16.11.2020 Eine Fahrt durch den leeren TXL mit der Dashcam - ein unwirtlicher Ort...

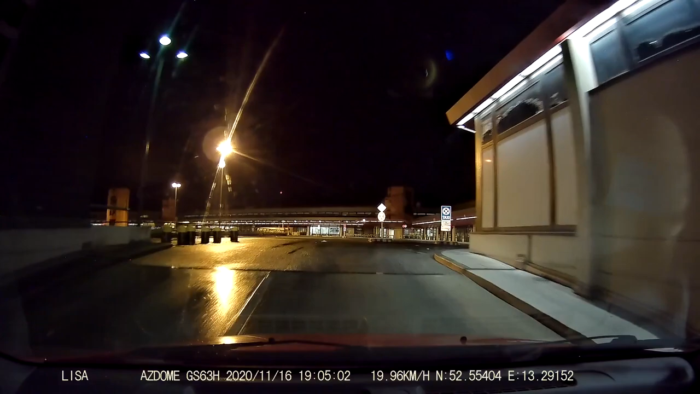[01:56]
Hier sind wir oben. Hier sind die Terminals.
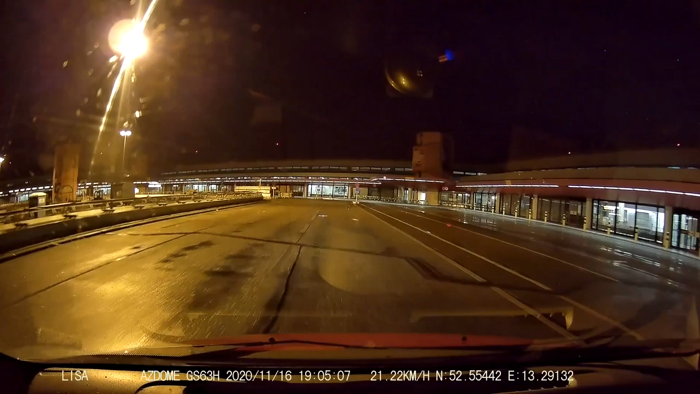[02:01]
In der Mitte bauen sie die Werbung ab. Wir bauen hier schon wie die Verrückten. Das Ding ist nachher nicht wirklich zu. Ach nee, das ist von der Wärmung wahrscheinlich in der Mitte. Da drin bauen sie alles ab. Ja.
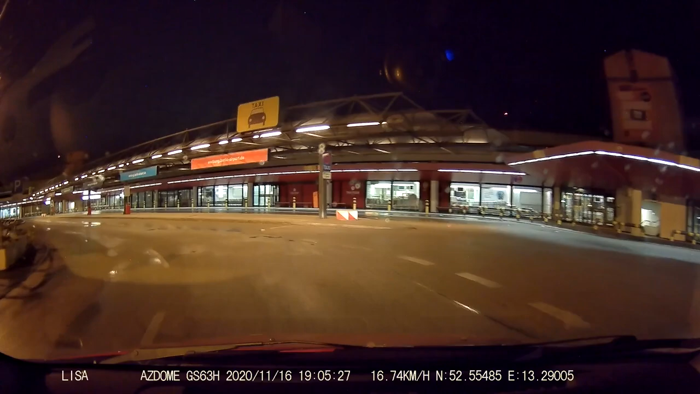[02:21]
Was ist denn, wenn sie es nur noch brauchen? Wir haben ja schon gesagt, es klappt zu viel ja nicht. Haben sie ja neulich gerade gesagt, es klappt. Es klappt wirklich ganz viel. Es ist da unmöglich im Moment noch. Und dann muss es aber nicht so sein. Das ist ein Jammer. Da vorne ist der Tower völlig dunkel.
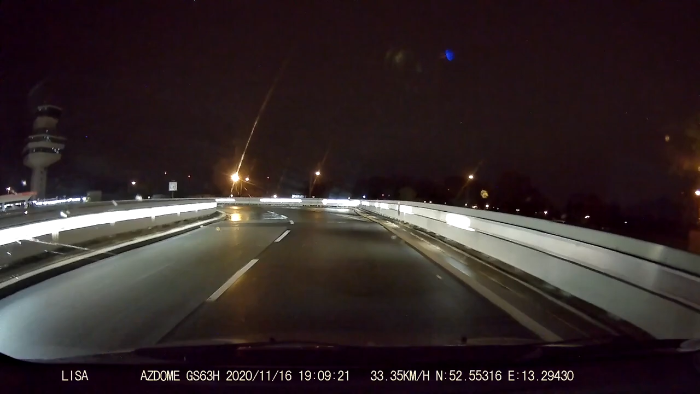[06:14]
Fahrlicht kommt da oben noch ein. Ja, aber auch nicht mehr, Phila. Nee, nee, ganz. Da ist noch irgendwer drin. Das wird irgendein Sicherheitsdienst sein hier. Ja, der Tower ist völlig dunkel. Das ist alles dunkel. Da gibt es nichts mehr. Ja. Tja. Hier will richtig leben. Oh, wie. So zwei Wochen noch. Hier ist die S-Bahn. Die Currywurst.
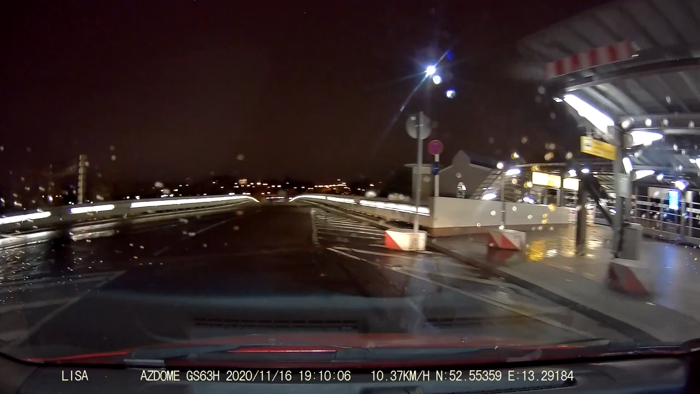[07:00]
Und der S-Bahn-Zug wird dann auch bald verschrottet, nehme ich mal an. Ja, das wäre schade. Da ist Terminal D. Sie war ja da drüben. Na, Phan, Farin. Ah, am Taxi. Hier sind die Vögel wieder. Ach, das ist ja zum Piepen. Alle weg. Nee, das sind Krähen, die piepen nicht. Na gut, dann haben wir uns das Jammerbild noch mal an.